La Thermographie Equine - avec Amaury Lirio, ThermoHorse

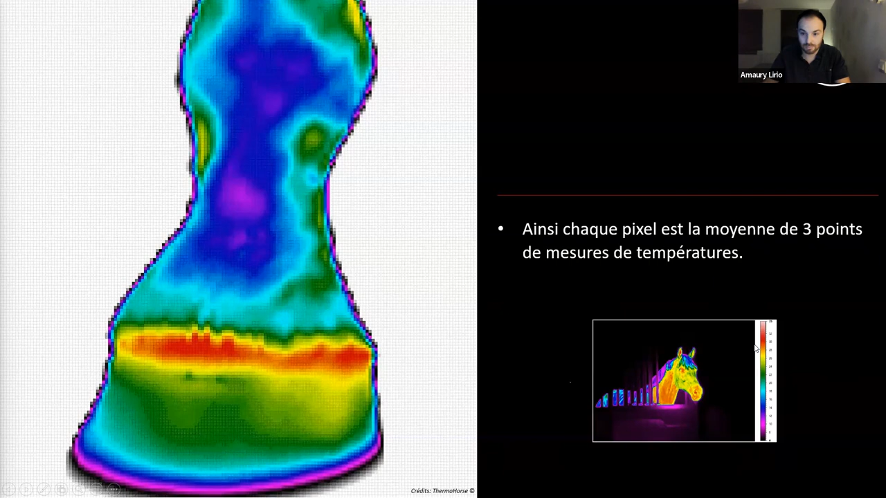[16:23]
Par exemple, là, je vous ai mis un cliché. Donc, ça, c'est avec le matériel qu'on utilise. Okay, donc, il faut comprendre que dans tout ce cliché-là, on a 307 200 pixels. Donc, c'est énorme. Et c'est ce qui nous permet d'être vraiment précis, d'être vraiment un petit peu pointilleux et de voir les plus petites choses possibles. On trouve de nombreuses gammes de caméras sur le marché. Alors, je ne suis ni revendeur ni vendeur. Je ne vais pas détailler tout le matériel qui existe. Okay, cependant, il faut faire très attention. Il faut du matériel qui soit performant et fiable au niveau de la taille de la matrice, au niveau de la résolution, de la sensibilité thermique.
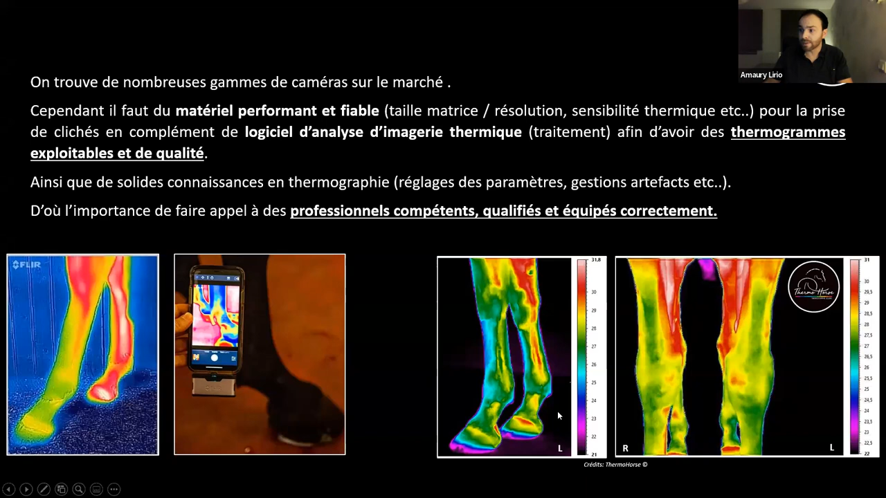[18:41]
Voilà, à titre comparatif, ça, c'est le matériel qu'on utilise. On est quand même beaucoup plus précis. On voit beaucoup plus de choses. C'est beaucoup plus parlant. Donc, d'où l'importance de faire appel à des professionnels qui sont compétents, qui sont qualifiés et équipés correctement. Donc, voilà.
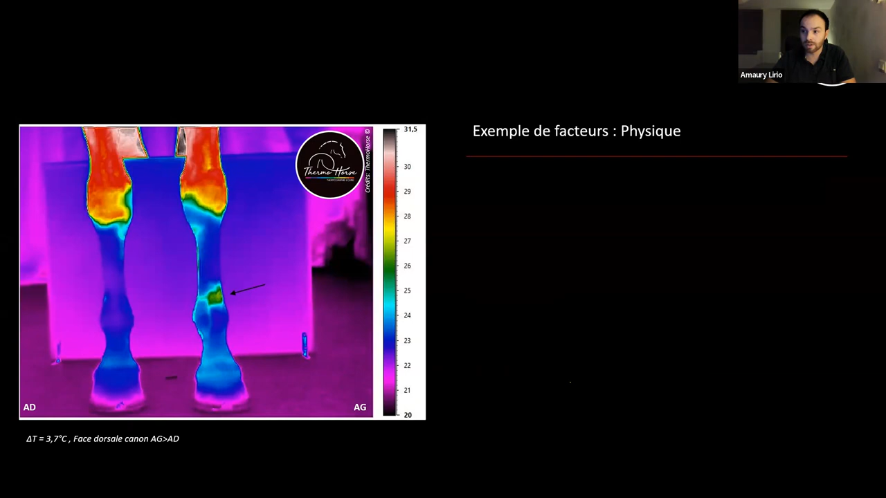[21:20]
On a une vraie imagerie thermique, enfin une vraie signature thermique sur la face du canon antérieur gauche. Et du coup, on a une contusion sur un membre. Okay, on n'a pas d'effraction cutanée parce que la barrière cutanée ne s'est pas ouverte, donc on n'a pas de plaie. Donc, cette contusion, suite à ça, le corps a réagi. Okay, on a une libération d'histamine, qui est une molécule issue d'un acide aminé qui est l'histidine. On a une libération de sérotonine qui a joué son rôle de neurotransmetteur au niveau de la douleur. On a une vasodilatation.
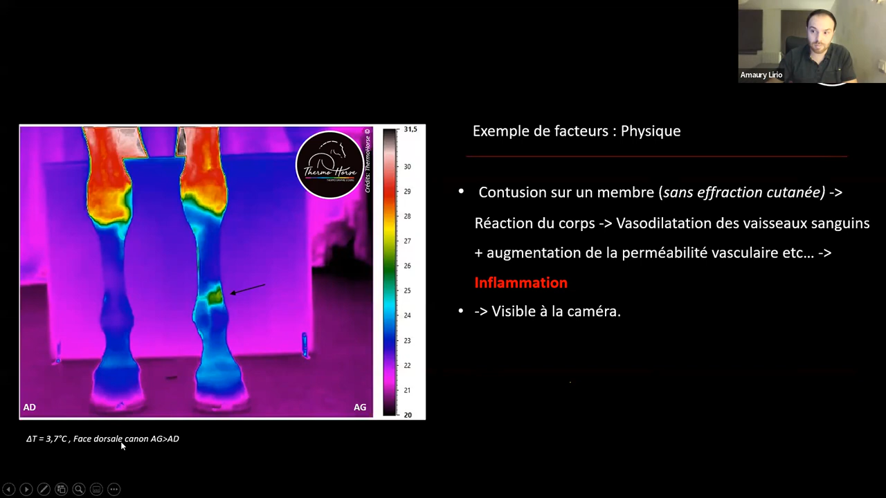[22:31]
Oui, on voit très bien. Ok, super. Donc voilà, donc là, on a une vraie inflammation qui était fraîche et c'était vraiment très intéressant parce que là, du coup, on a un vrai delta, on a une vraie différence de température. Et ça, c'est visible à la caméra. Un autre exemple de facteur, un facteur environnemental. Donc là, du coup, on est plus sur des températures qui sont fraîches, voire froides. Donc fraîche, on va se dire en dessous 15 degrés, à peu près, à partir de 15 degrés, et froide, vraiment 10 et en dessous de 10 degrés. Avec des chevaux qui sont au box, alors soit par mode de vie, voilà, chevaux à l'écurie, ou soit des chevaux qui sont en convalescence et du coup qui font du box un petit peu toute la journée, ou voilà.
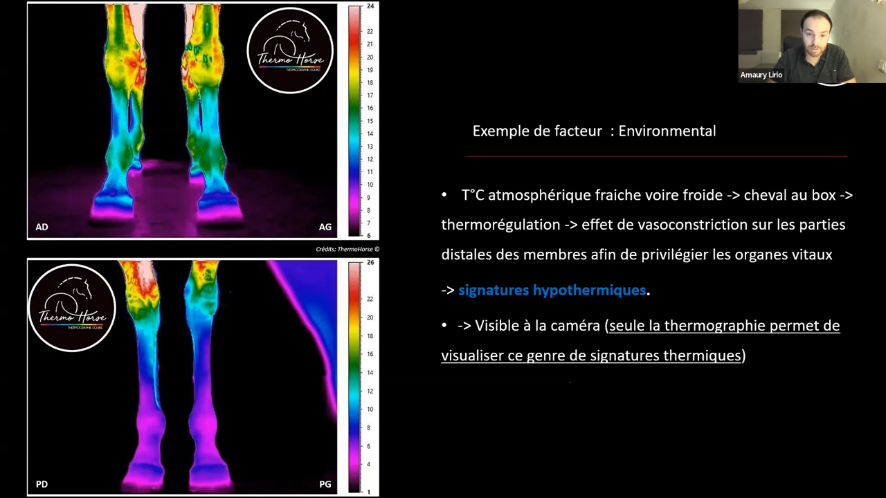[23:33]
on remonte tout vers les organes vitaux et on laisse le même minimum syndical en bas. En gros, c'est un peu ça. Donc, du coup, on a des membres qui sont froids. Donc, on a des signatures qui sont hypothermiques. Et ça, c'est visible à la caméra et seule la thermographie permet de visualiser ce genre de signature. Donc, les artefacts, je vous le disais tout à l'heure.
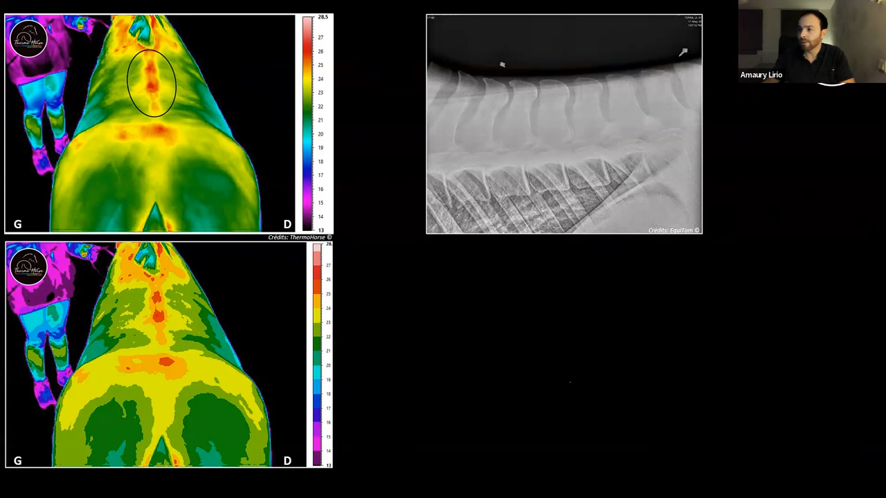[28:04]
ils ont décelé un conflit de processus épineux, donc de mémoire T13, T14, T15. Il y avait quelque chose aussi en T18, L1 et aussi quelque chose en L2. Donc voilà, donc c'est des choses qu'on peut voir. Hein. Là, ce n'est pas très, très clean. Là non plus. Voilà. Donc, en résumé, les deux techniques d'imagerie sont complémentaires pour de meilleurs résultats. Okay, donc, la thermographie ne nous explique pas nécessairement la nature du problème, mais nous montre où celui-ci se situe ou pas. Et là, vous allez me dire, qu'est-ce qu'il dit ? Soit ça monte, soit ça ne monte pas.
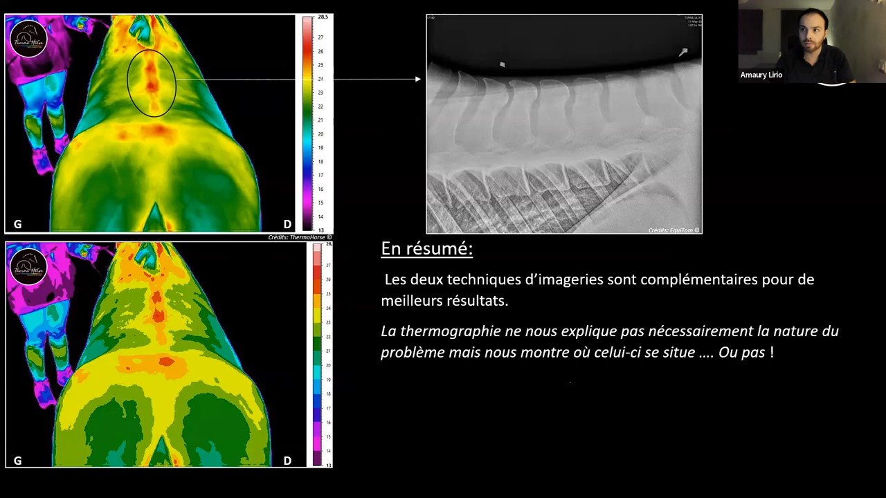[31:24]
On va avoir des problèmes au niveau dorsaux qui vont aussi engendrer un problème d'adaptabilité de la selle et du coup également au niveau de la position du cavalier. On va avoir également des problèmes au niveau lombaire, au niveau sacro-iliac, au niveau de la croupe, au niveau des muscles fessiers, enfin voilà, tout ça.
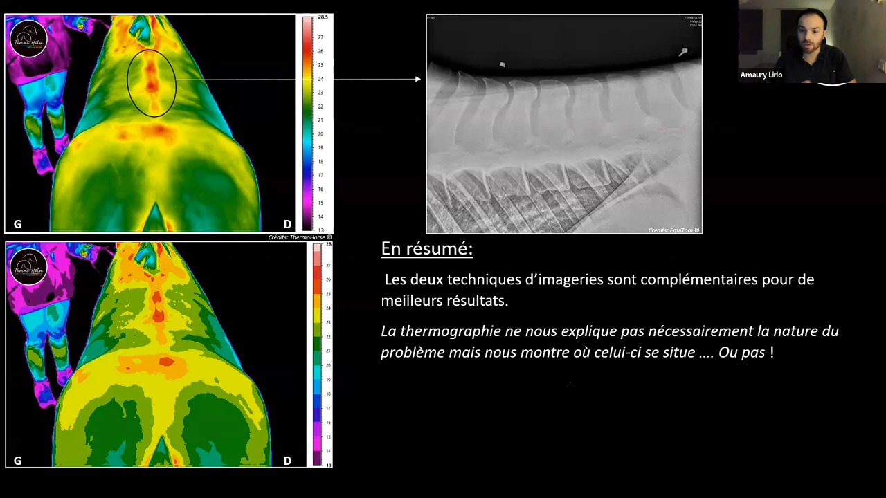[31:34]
On va avoir aussi au niveau de la diagonalisation. Voilà, c'est un ensemble, ok? Donc, oui, la thermographie est un outil de localisation en primo-examen, ok? Et derrière, l'imagerie anatomique nous révélera la nature et le degré lésionnel de ce que l'on a pu voir thermiquement. Et ça, par contre, ça, c'est le travail des vétérinaires, ok?
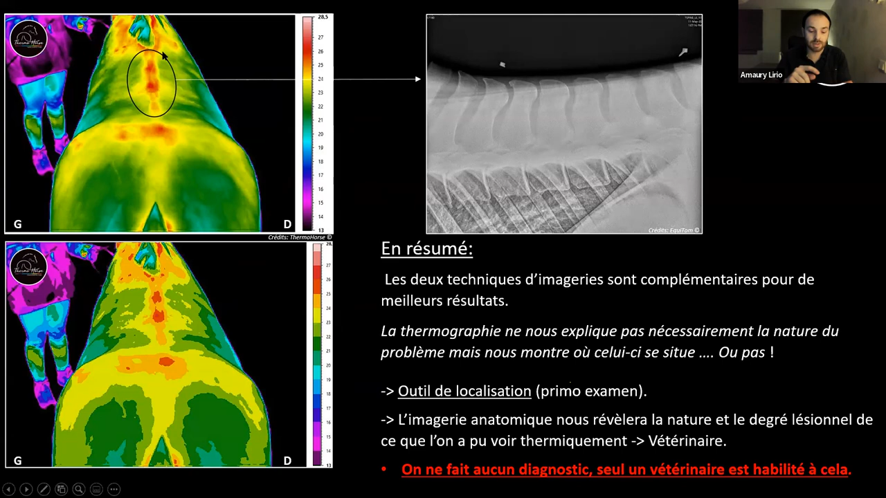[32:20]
Et deuxièmement, la thermo ne nous permet pas de nous donner la nature vraiment de la lésion. C'est-à-dire que là aussi, on voit qu'on a une activité hyperthermique, mais on ne sait pas si c'est un conflit de processus épineux, on ne sait pas si c'est une desmite du supraépineux. Voilà. Donc derrière, il faudra automatiquement passer par l'imagerie anatomique pour nous donner le degré lésionnel. Okay,